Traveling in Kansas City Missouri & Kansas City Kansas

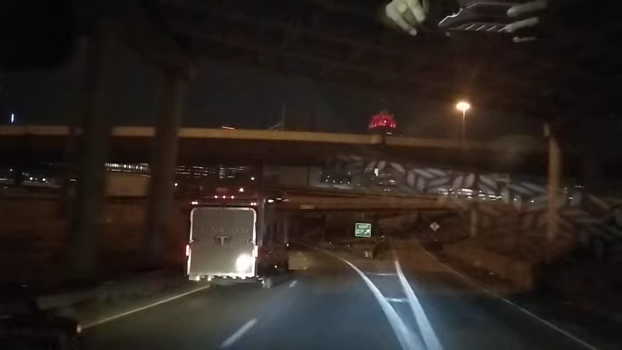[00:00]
This is downtown Kansas City. We're down here with the skyline.
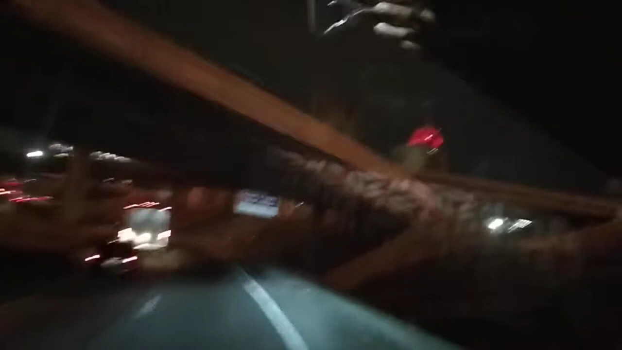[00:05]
So this is my first time here. It's like a...
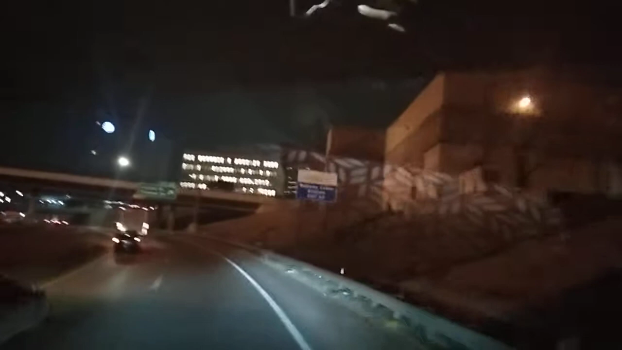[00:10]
This is Kansas City, Missouri. The building is like as high as the...
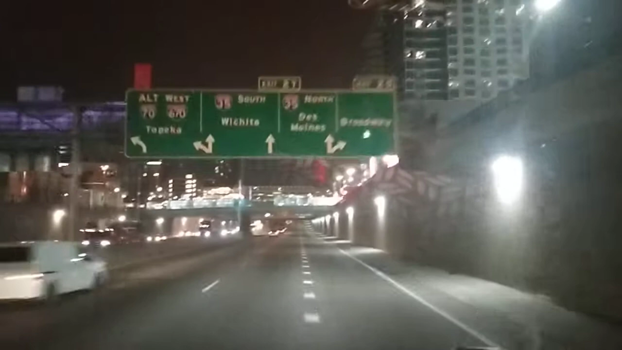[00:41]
Kansas. Is this the state or is this Kansas City? This is Kansas City. I see. Kansas City, Missouri. So next to this is the Kansas State. The next to this is Kansas City, Kansas. Both cities run together. Ah, really? It's one great big city, but half of it is Kansas, half of it is Missouri.
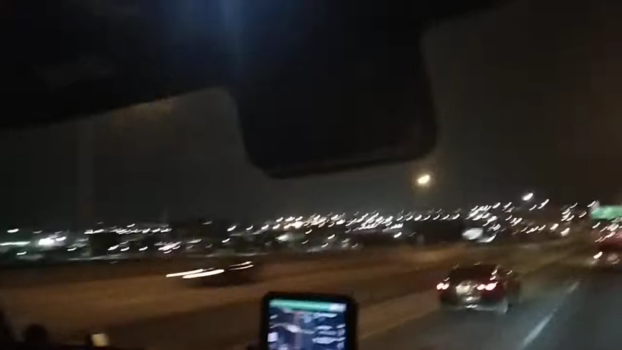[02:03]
We're just now crossing the river. Uh-huh. So we will be... As soon as we cross the river, we will be in Kansas. Uh-huh. So that's their boundary. So this is also a big state, huh?
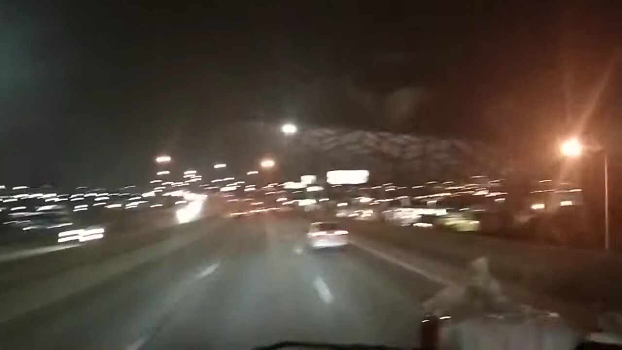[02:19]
On one side of the river is Kansas City, Missouri. On the other side of the river is Kansas City, Kansas.